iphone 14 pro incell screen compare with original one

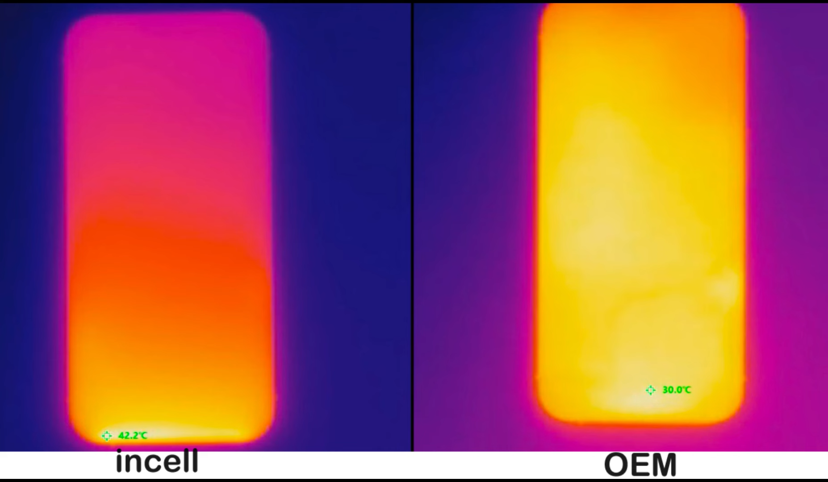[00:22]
The temperature of the screen when working is about 10 degrees Celsius higher than the original.